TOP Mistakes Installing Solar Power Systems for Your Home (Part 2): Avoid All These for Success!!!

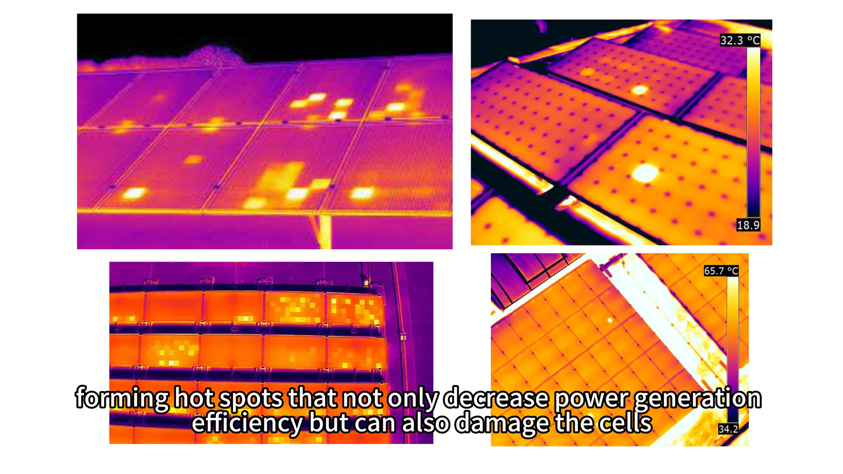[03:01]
forming hot spots that not only decrease power generation efficiency but can also damage the cells.